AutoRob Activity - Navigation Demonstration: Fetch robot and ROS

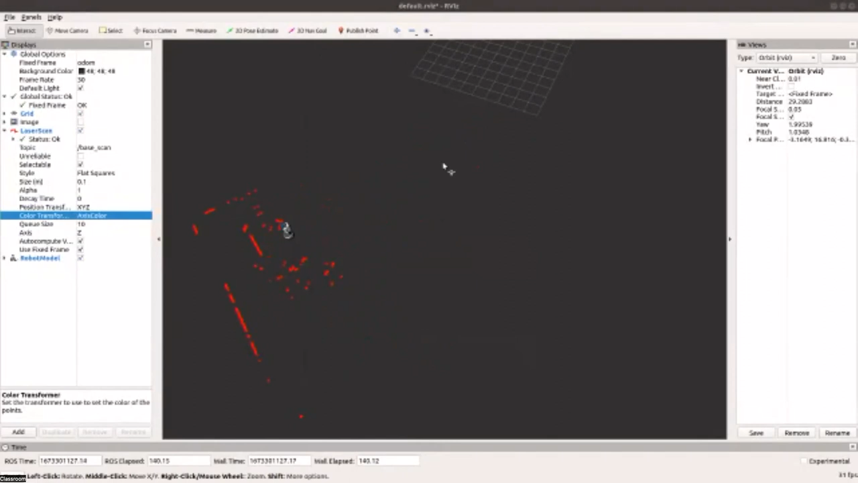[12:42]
And so, that's what you will be subscribing to, and then processing to build your controller. Can you zoom in a little bit? Yeah, I think it's just two fingers. So, while Cameron's doing that, so you're going to get the laser rangefinder. But one thing that they should also note is that we just loaded the model of the robot in here.
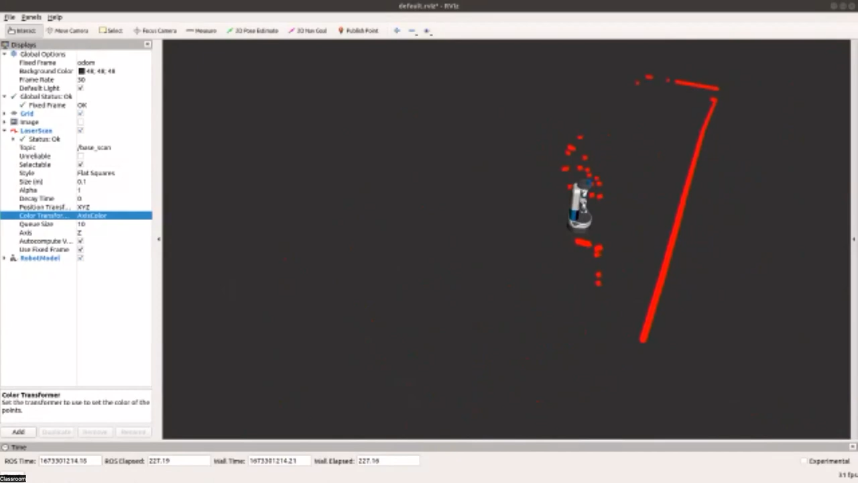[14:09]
So, you can see how we can see the corner of the classroom.
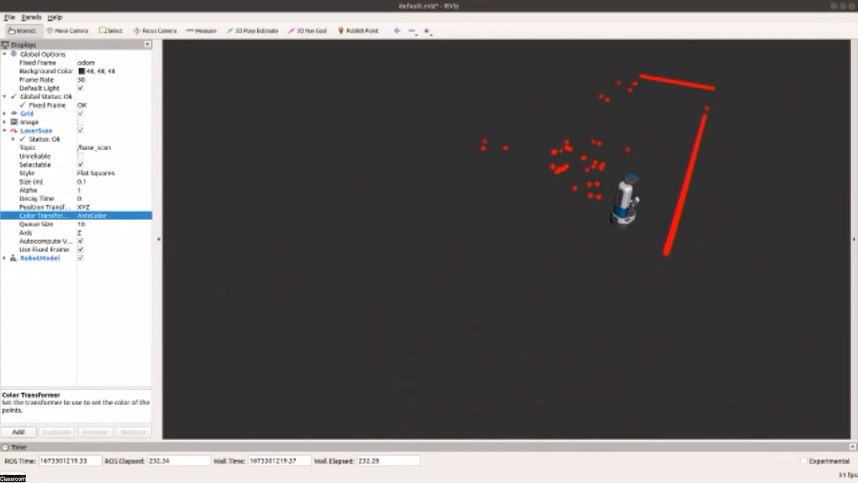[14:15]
We can see the laser range readings there that's going around.
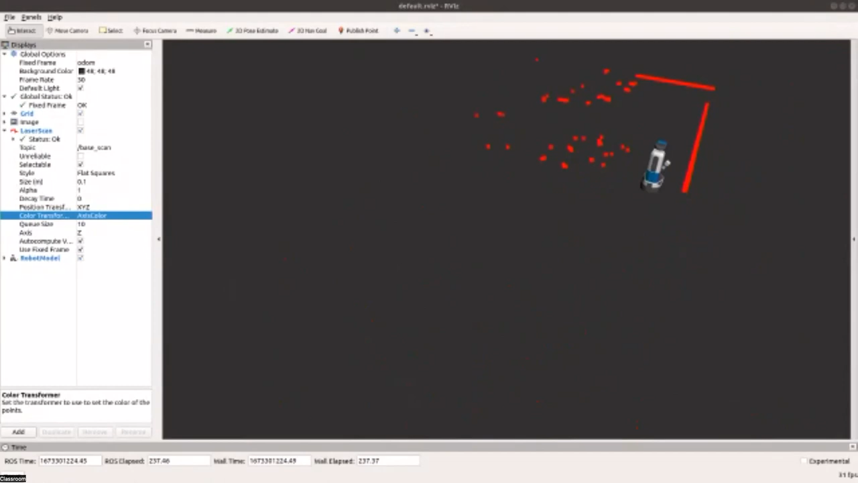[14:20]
It has a lot of trouble with the desk and the chairs because we don't get a lot of laser range readings there. There we go. So, all right. Random walk. Oh. All right. So, now Cameron's going to show you, what you did for Project Zero was you wrote a random walk controller.
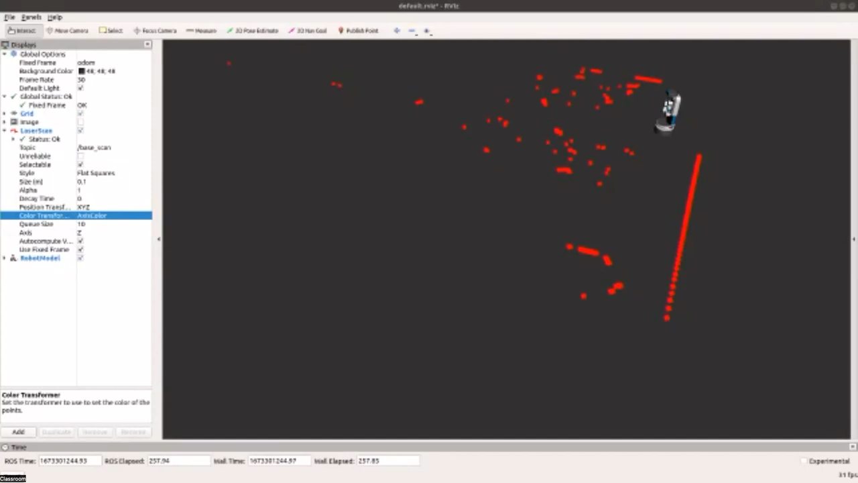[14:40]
Actually, before you do that, can we put it in an advantageous situation? So, what Cameron is going to show you is we have a random walk controller we developed, and we're going to see if it works in here. Fingers crossed, you never know with robot demos what's going to happen. What the robot's going to do is it's going to move forward, and when its laser range finder tells us it's gotten too close for something, so something, it's going to spin, and then from there, it's going to, and once it's clear, it's going to start moving forward again.
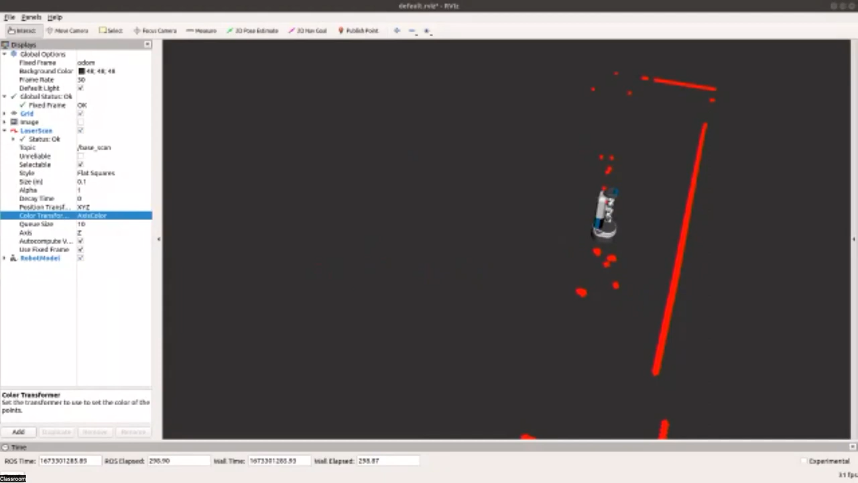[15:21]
So. Okay. So, fingers crossed. Okay. So, I'm running it, so it sees the wall, it moves towards the wall. Now it spins around until it finds another object to find.
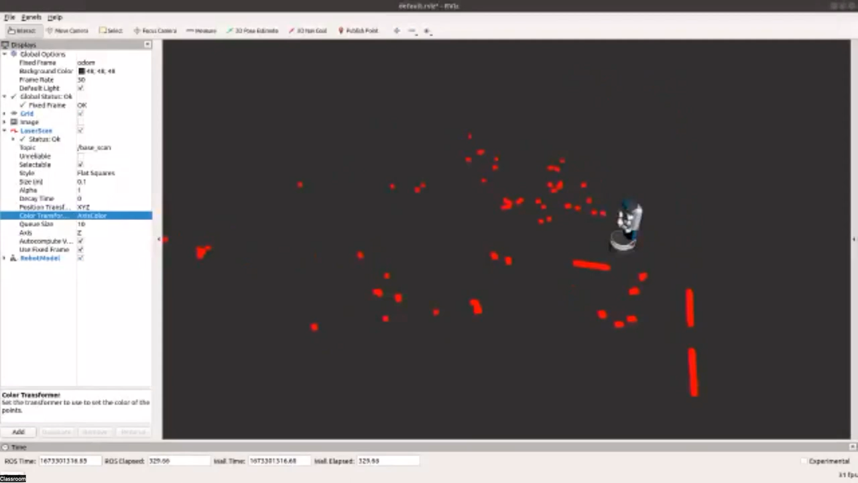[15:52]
So, as Cameron said, there's a channel that is listening to get messages of commanded velocities. And when he was running the, or as he is now running the tele-op, the tele-op node is what is sending those commanded velocities. But when he switches over to this implementation of the wall following, the wall following node has a subscriber listening to the base scans,
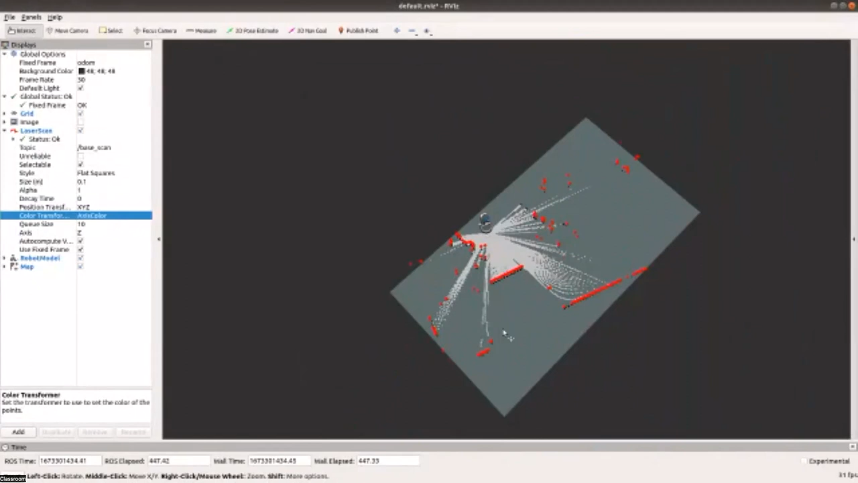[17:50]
and that graph search will be able to allow us to navigate to any location. So what Cameron's going to do right now is build out a map. And so what you can see right here is you're seeing the current laser range scan, and that's populating our initial version of the map, right? And so in the gray area, the dark gray area are places that are unknown. We can't see those places. We don't know if that's occupied space or free space. The light gray areas are going to be the space that is free.
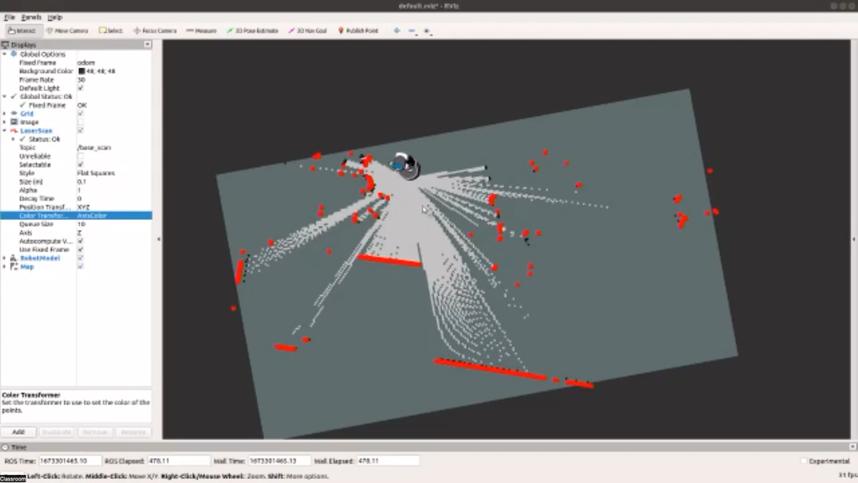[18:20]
We believe those spaces will be free. And then you'll see little black pixels that are going to represent the boundaries. And so as our robot moves around, we're going to be able to build out a good map of our environment.
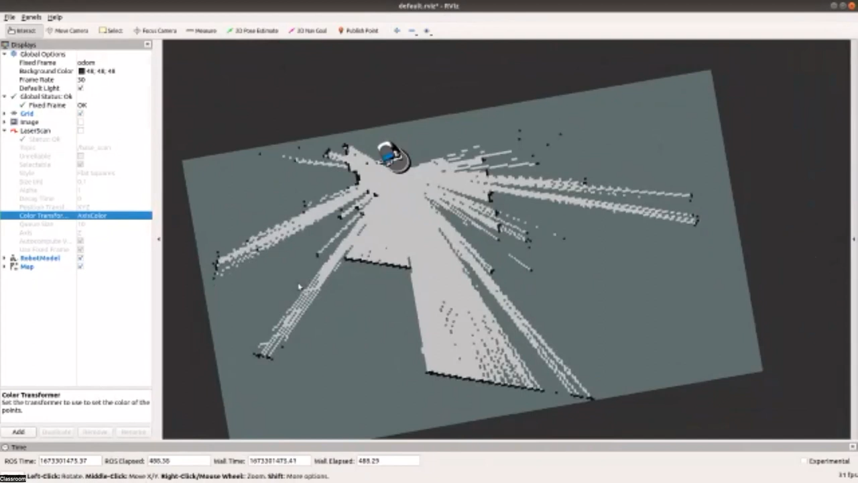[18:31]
There we go. We can kind of see.
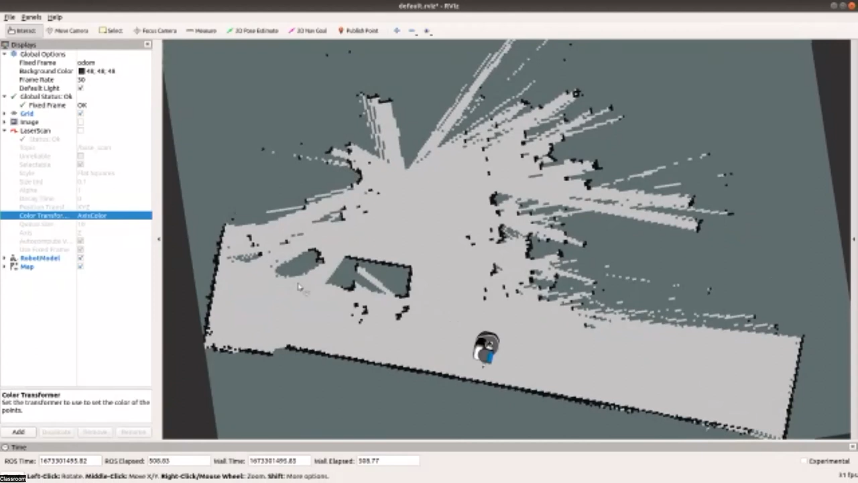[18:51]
So this process of building this map, what's running, are ROS nodes that do what we call simultaneous localization and mapping. If you're a robotic student, you should already know that. I shouldn't have to tell you. But if you're a CS student, you learned something new today. And so you can see how we built out the front of the classroom here. Cameron has the robot moving around. Do you have a question in the back? Yeah. Yeah. It's not going to see the table. We're reliant on just the legs of the chairs, your legs in the way.
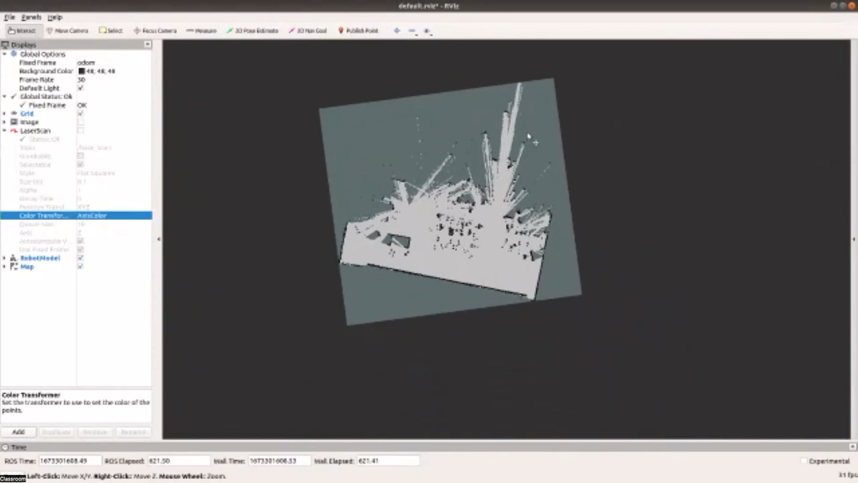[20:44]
And then the robot won't go to those locations. So we could just, we could go in and just, you know, alter the map directly. Yeah. Yeah. That's a great question. Are you taking robotics 530? You know, you need to ask me out money in that class. But no, but there's many different ways you can handle, you can handle that dynamic object. It depends on the approach to mapping.
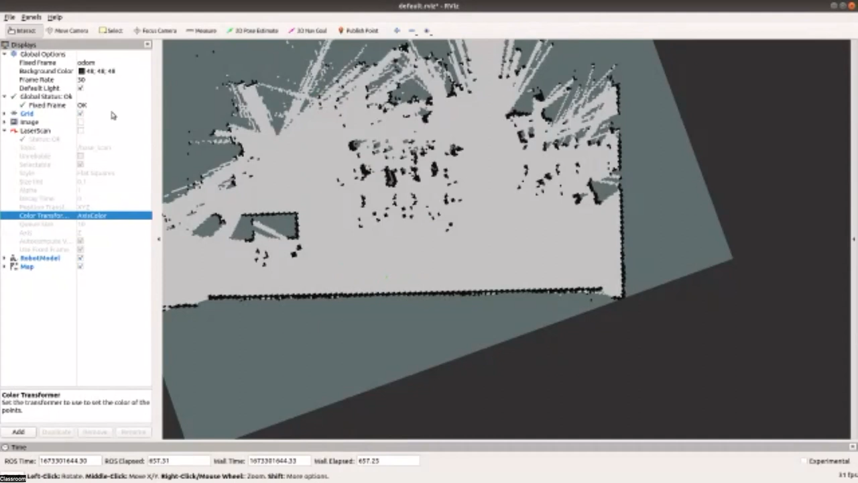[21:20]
So there's many different ways you could do SLAM. What you'll learn in, what you learn in robotics 330 or ECS 467 or robotics 550 is an occupancy grid based approach. And so you can, so you can have dynamic objects burn into the map and then you have to wait for it to release.
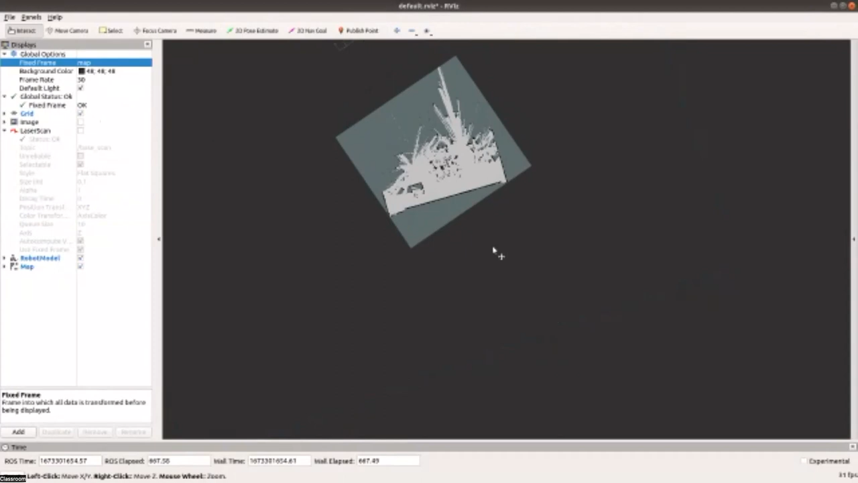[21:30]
There are also factor graph methods, filtering based methods. There's also, you know, and they, they also have to handle what we, things that we call loop closures, which is, was I at that, have I been to this place before?
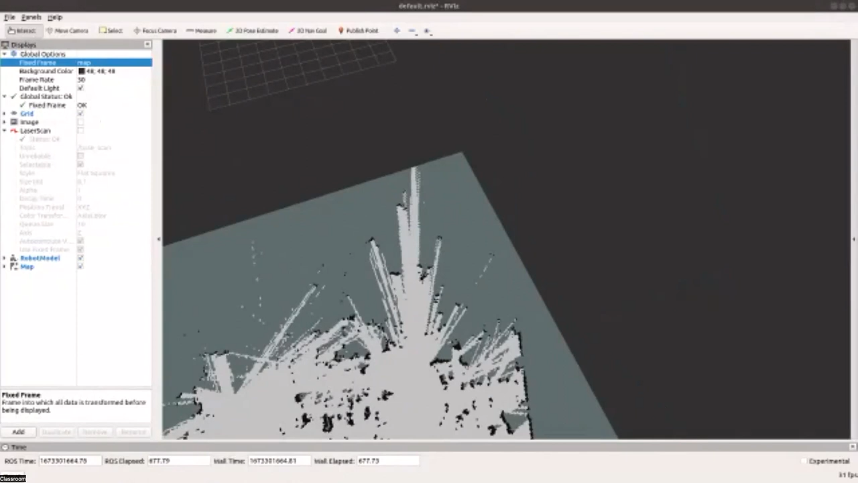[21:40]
And how can I reconcile that that should be the same place in my map? And so that's a whole other area. We're just showing you the, the baseline baseline sort of systems right here. All right. You want to, you want to send an autonomous command? Yeah. So, so in our biz, you can also publish commands. So there's this 2d nav goal. If I click on it, then I can publish a navigation goal. So I'll click, I go to, and then I can move the arrow for the, the heading that I want the robot to have.